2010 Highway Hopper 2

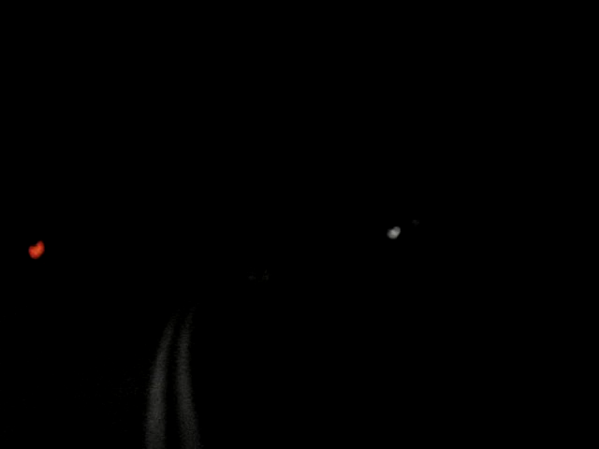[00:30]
That kangaroo's going 40 kilometers an hour. Oh, just bouncing to fucking.